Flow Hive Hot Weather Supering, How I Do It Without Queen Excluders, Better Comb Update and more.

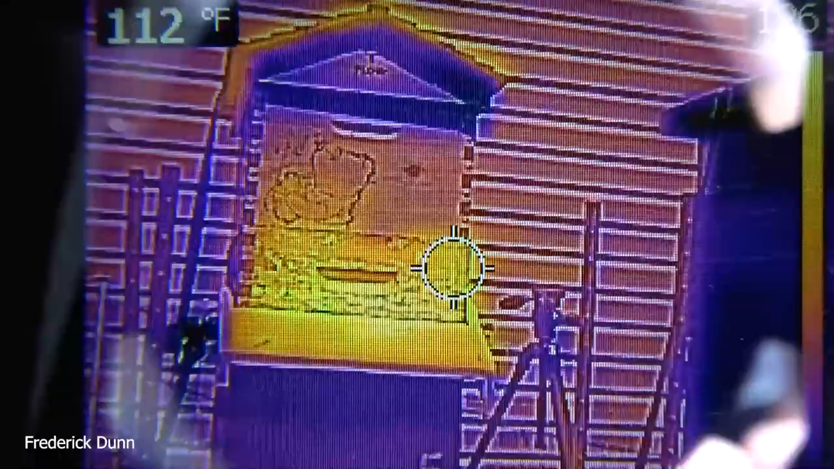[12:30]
On screen: spot 112°F
they're trying to dehydrate that nectar and get moisture out of the hive here's a smaller flow hive 2 seed or version
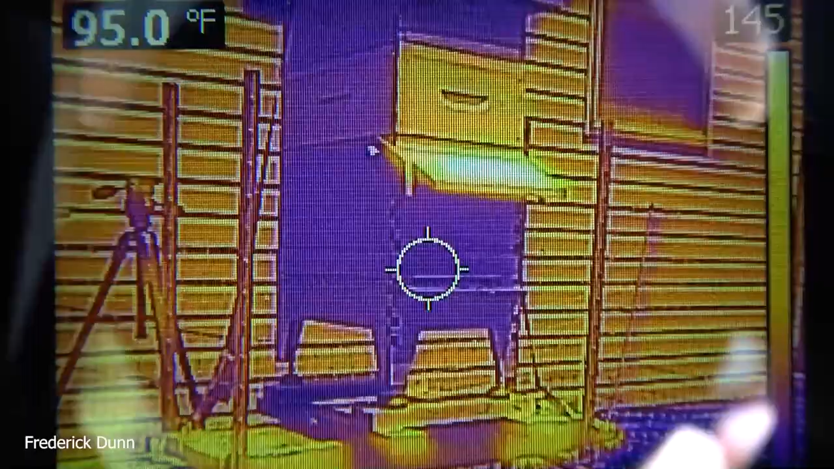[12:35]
On screen: spot 95.0°F
95.5 under the visor
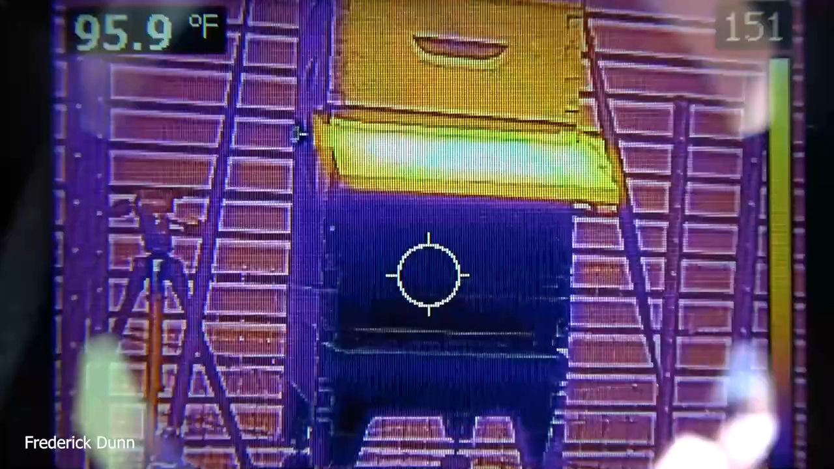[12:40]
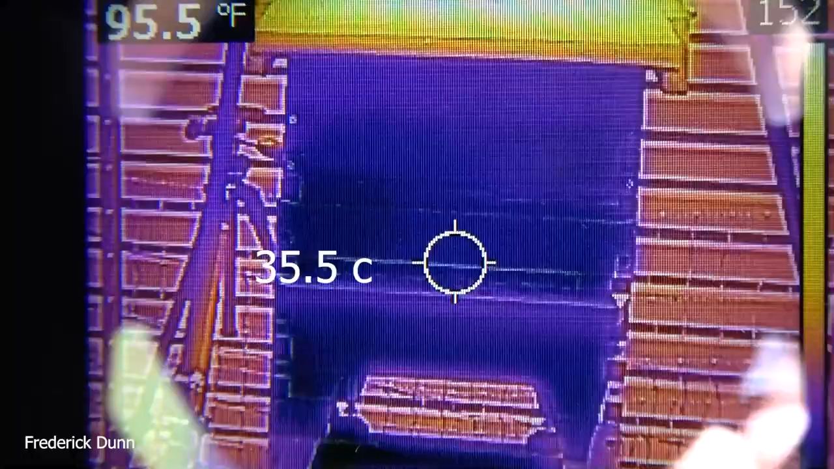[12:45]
again that's 35.5 celsius nice and shaded not a pile of activity there they have
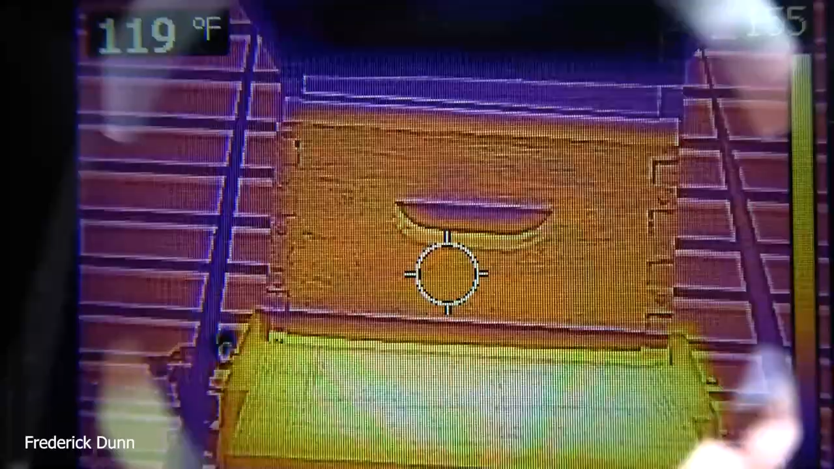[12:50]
On screen: spot 119°F
a deep and a medium on and they've already saved up enough honey to get them through winter
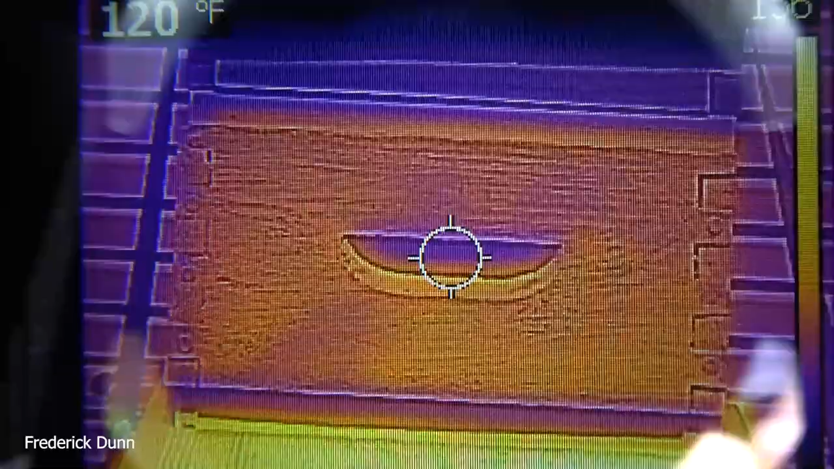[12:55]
so we're looking at expanding them if their population increases
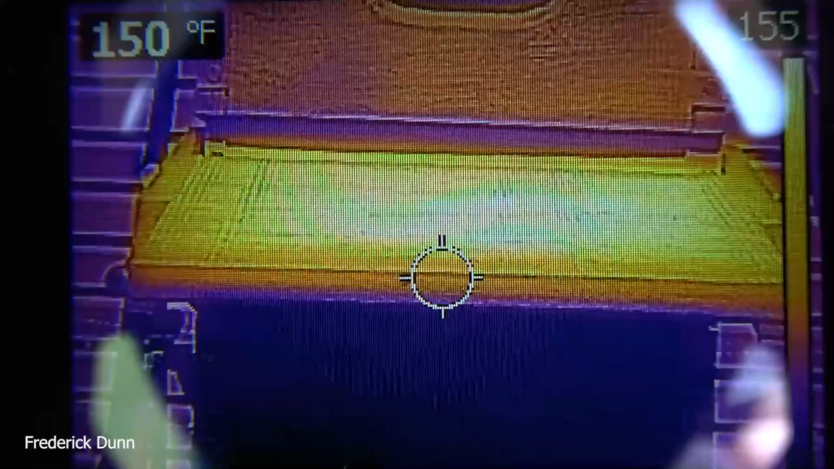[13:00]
On screen: spot 150°F
and if you look to the right there of the screen on the c2 there it shows
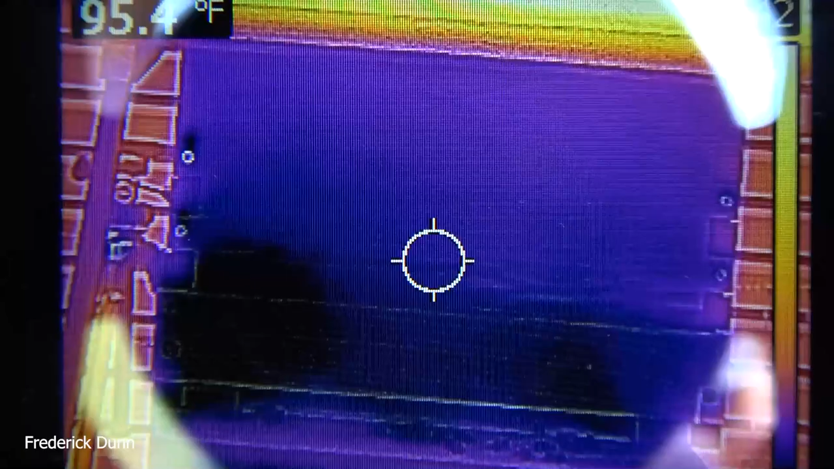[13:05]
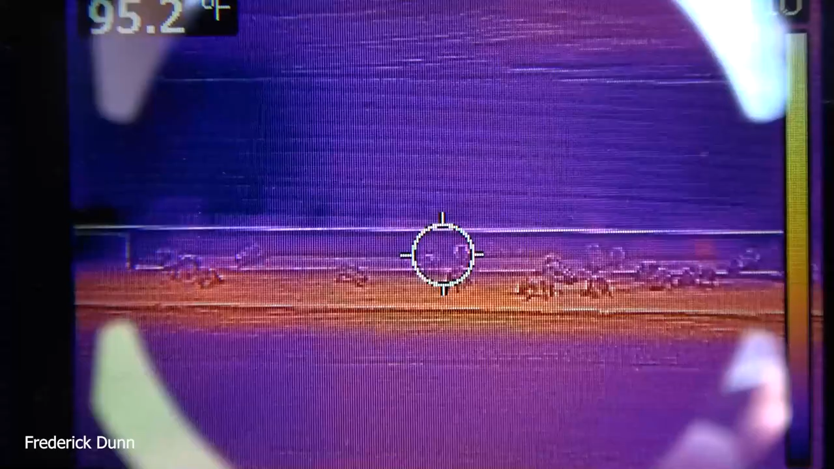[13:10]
On screen: spot 95.2°F
the upper end of all temperatures in the range but we're going to get right here on the entrance we're at 95 so they are
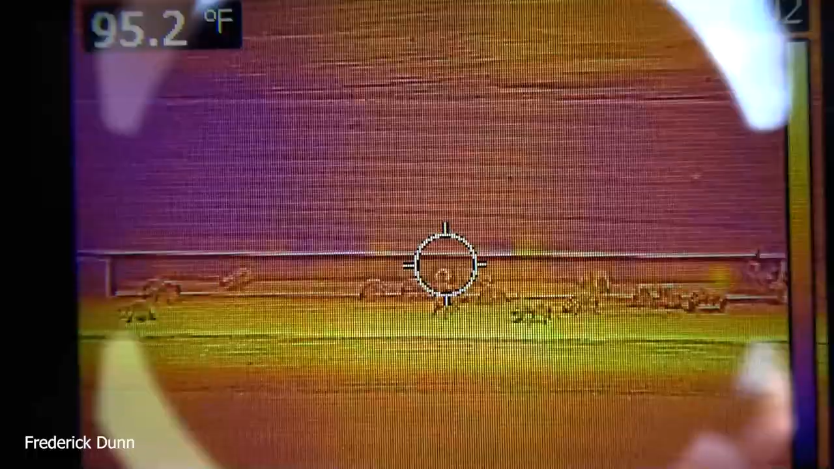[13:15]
On screen: spot 95.2°F
pulling air out at 95 degrees which is 35.27 celsius and that's
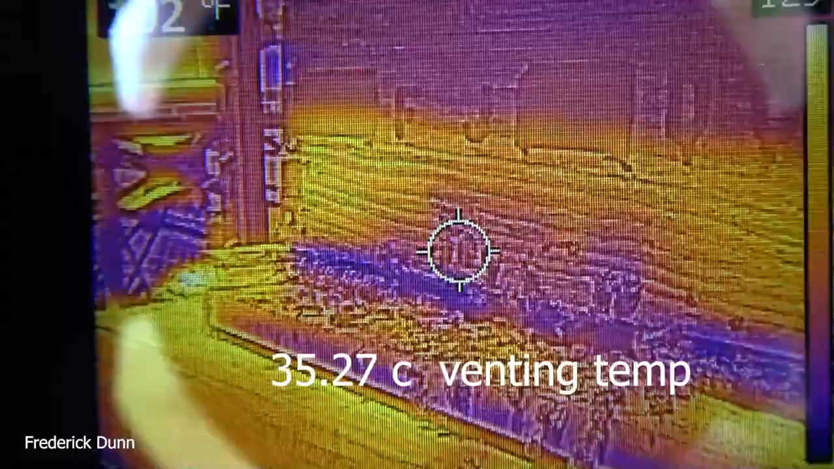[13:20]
the venting temperature the air they're pulling out primarily from their brood area
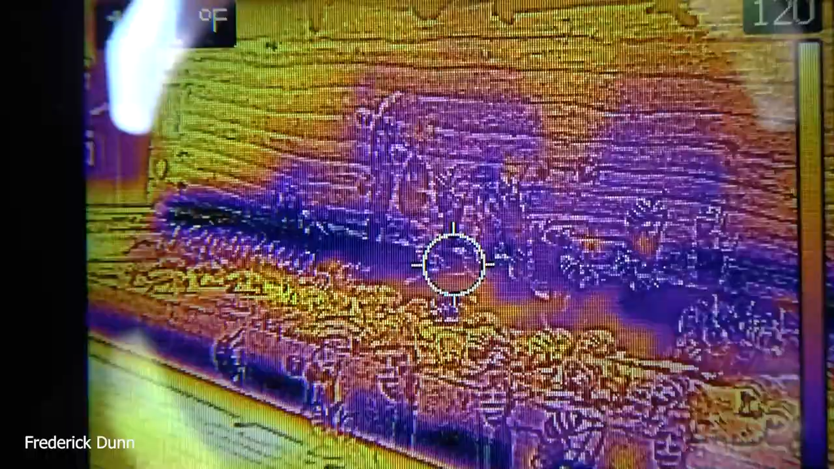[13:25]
there's something i want you to see see the darker colored bees are a little cooler
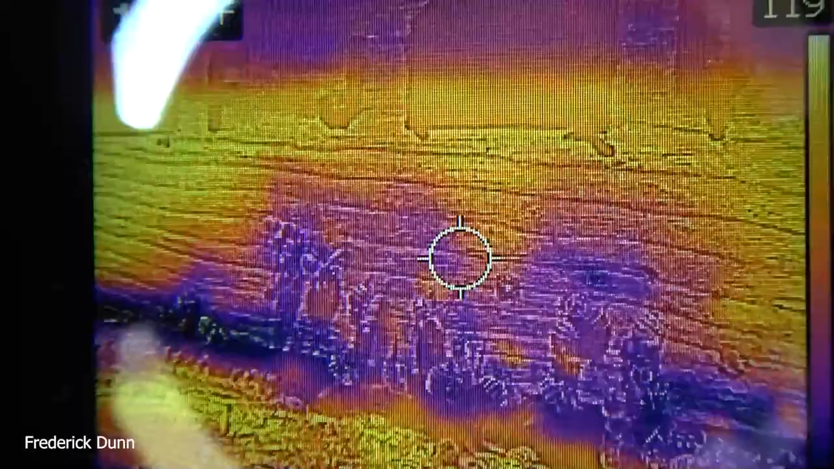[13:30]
the lighter colored bees are the hot bees why because they're fanning their
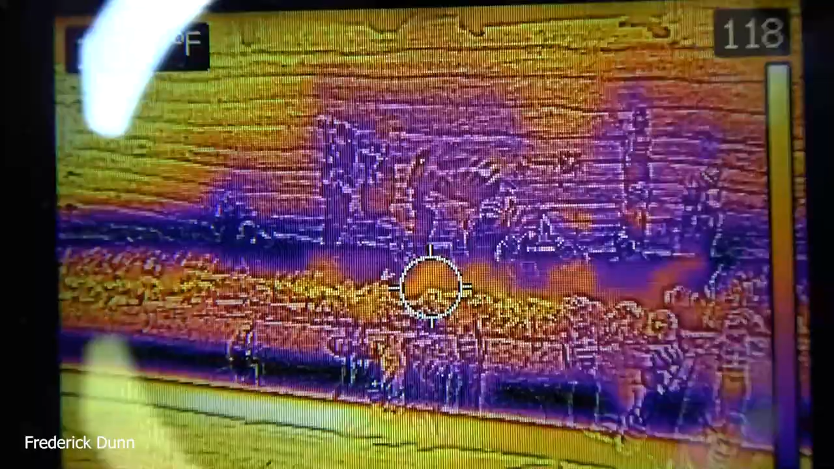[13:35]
wings because they're working really hard and the thorax is generating heat 42.22 degrees
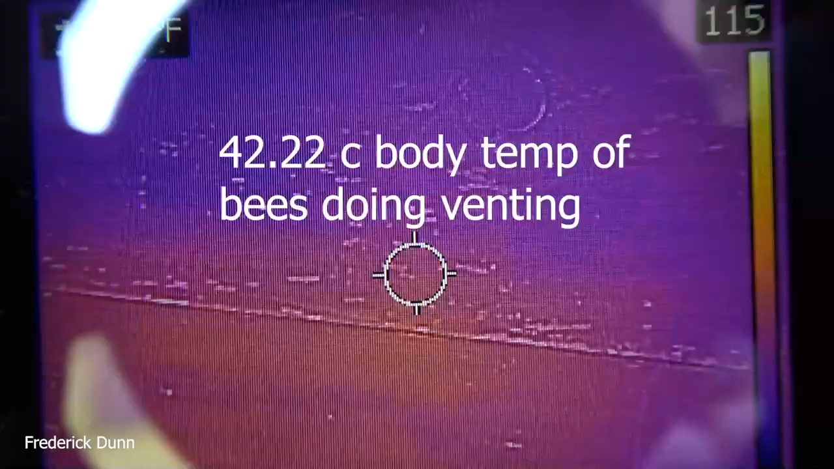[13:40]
celsius body temperature for the bees that are working like that that's 109 110 degrees
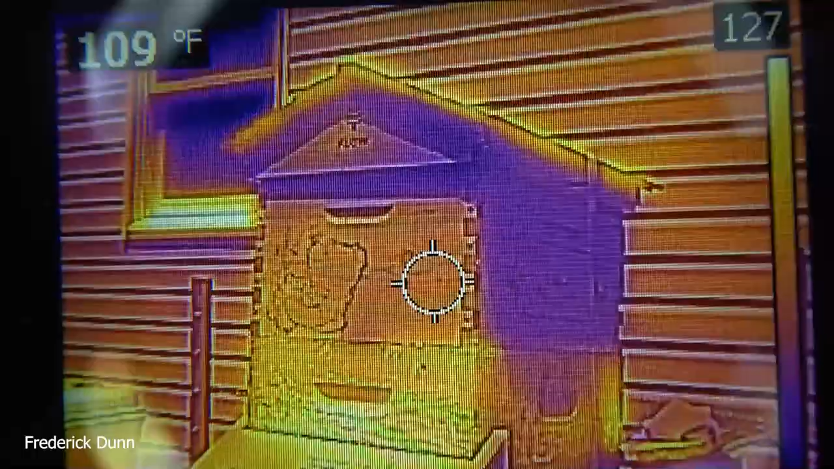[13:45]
On screen: spot 109°F
fahrenheit so when these bees are lined up like that even in the shade when
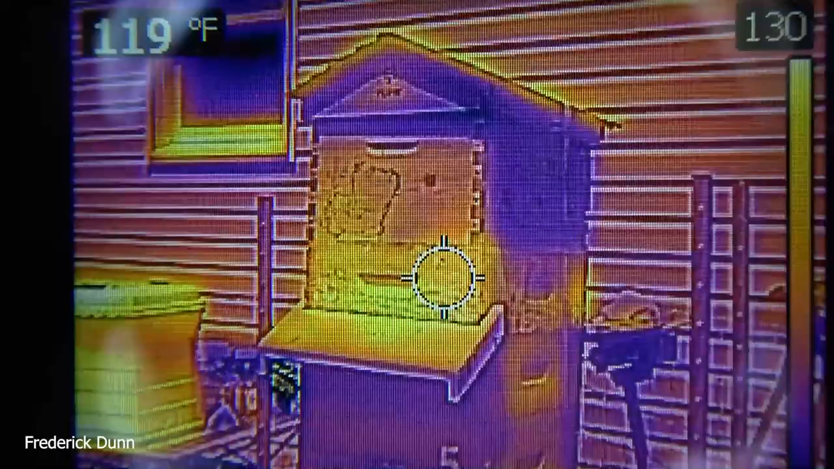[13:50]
On screen: spot 119°F
they're generating the air current that they need to keep the hive interior cool they are overheating their thorax so they actually need to take a break